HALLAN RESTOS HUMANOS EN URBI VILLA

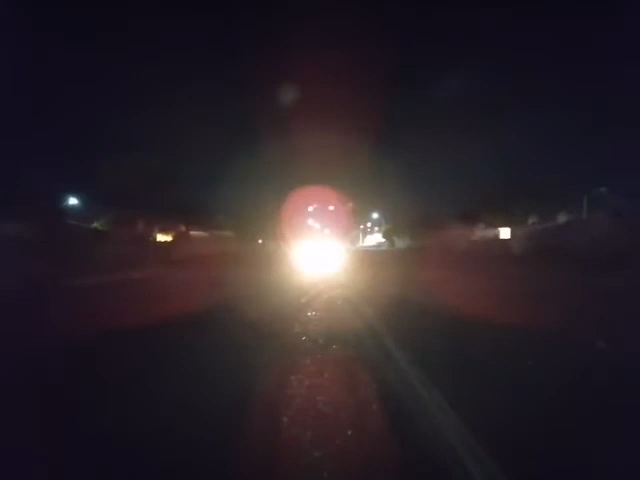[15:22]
ahí donde viene el carro es la calle del tianguis para que se ubiquen esta es la calle españa